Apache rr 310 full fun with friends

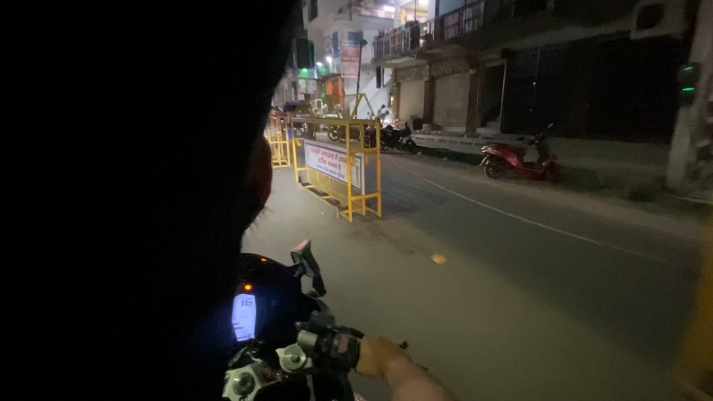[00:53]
देखो ये एक जब अभी मैं आयुष जरा दिखा भाई, मस्जिद दिखा यार। ये मस्जिद है गाइस, ये मस्जिद है हमारी, ये मस्जिद है। कुछ भी मारी आपको,